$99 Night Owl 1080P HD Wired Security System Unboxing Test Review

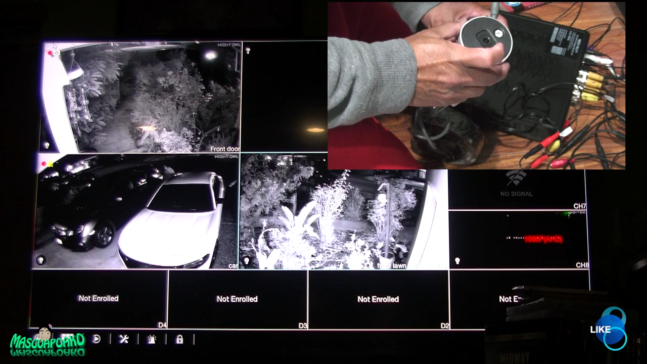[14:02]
This one, I'm waiting for a replacement, which came in today. And let me show you why the video wasn't showing on this one. It was getting no signal. It's because the there, you see that light? It was taking all the power.